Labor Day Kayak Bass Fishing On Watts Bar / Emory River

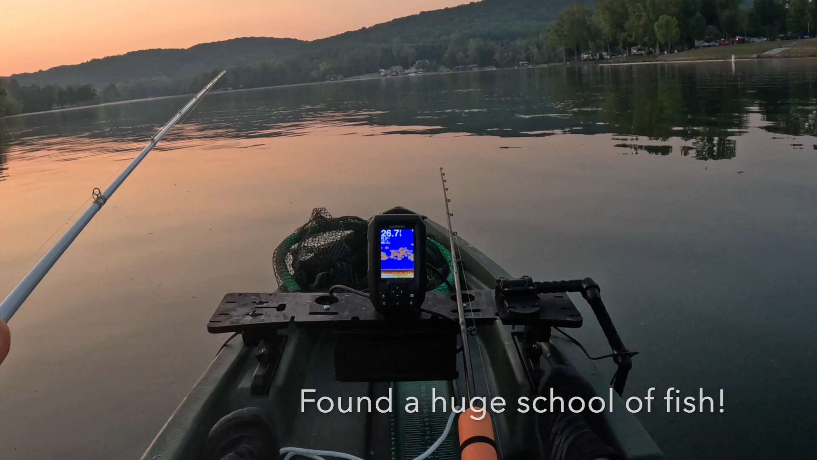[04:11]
There's a lot of fish in here. I don't know what they are. I don't know, it may just be bait.